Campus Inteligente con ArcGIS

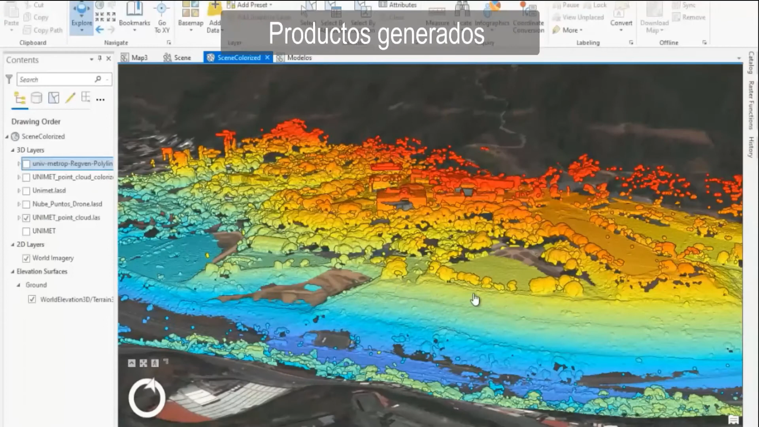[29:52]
Los productos generados incluyen la nube de puntos y un ortofotomapa del campus universitario a una resolución espacial de 0.04 metros.
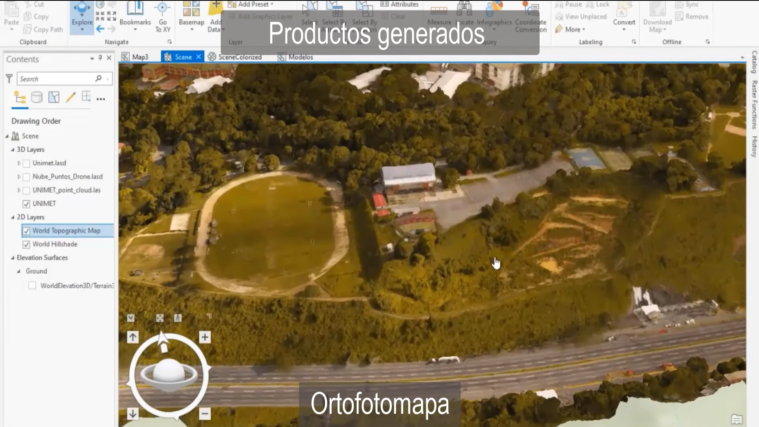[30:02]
A partir de esta nube de puntos se generó el modelo digital de terreno, también el modelo de superficie y por último el modelo normalizado,
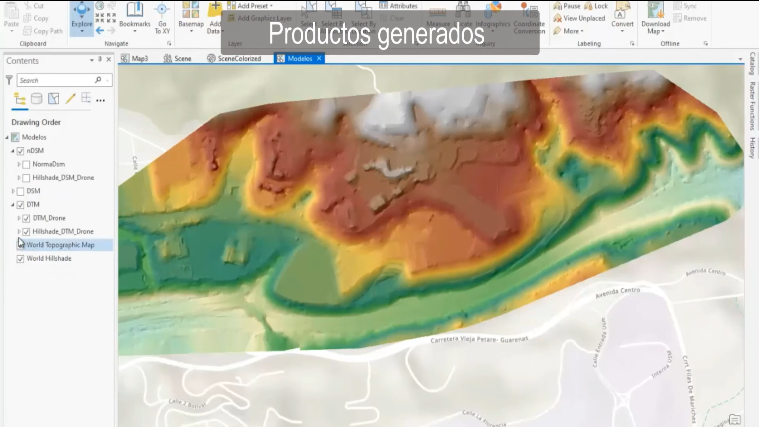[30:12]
que es producto de la diferencia de los dos modelos anteriores.
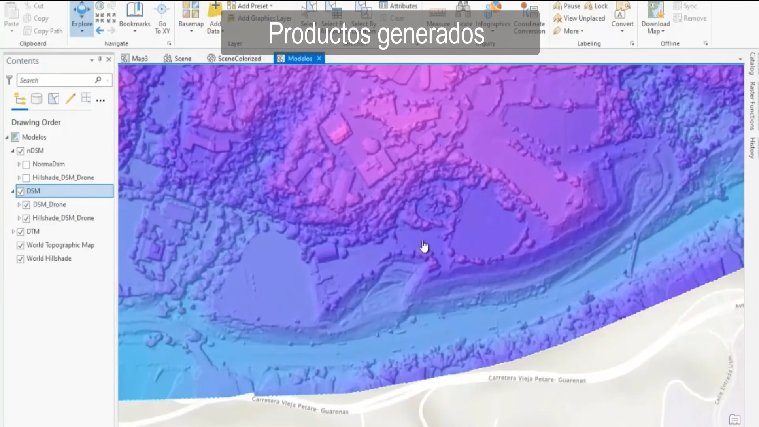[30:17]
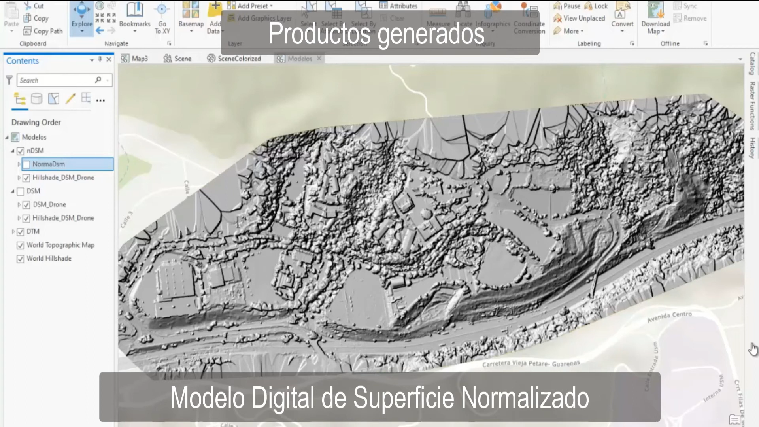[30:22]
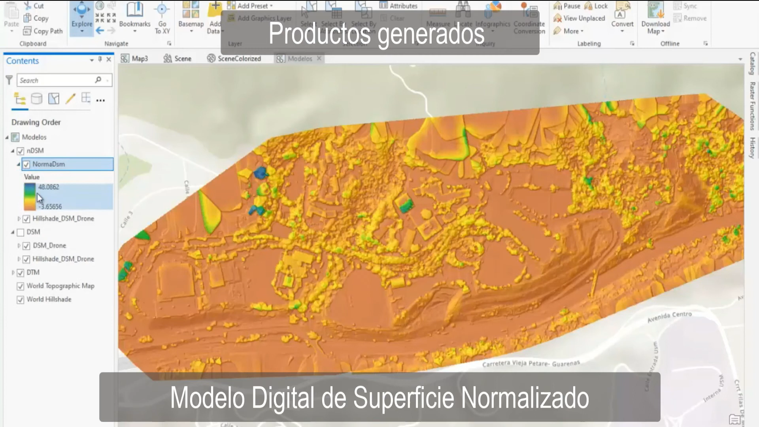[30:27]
A partir de este último modelo, se extraen con precisión la altura de los edificios presentes en el campus.
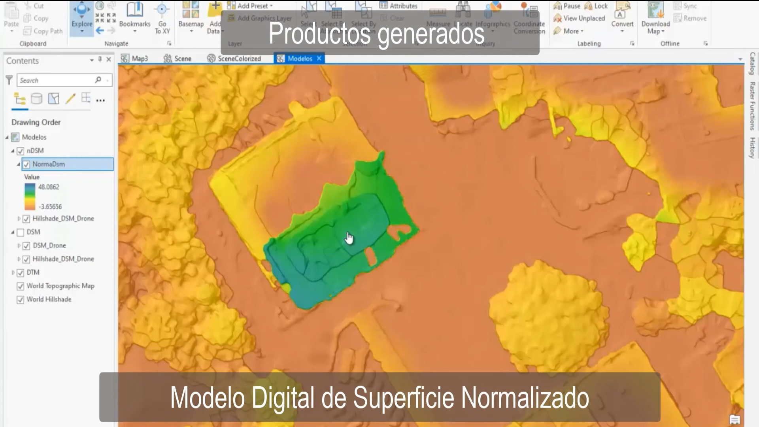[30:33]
Por ejemplo, el edificio Eugenio Mendoza Goticova tiene una altura aproximada de 30 metros.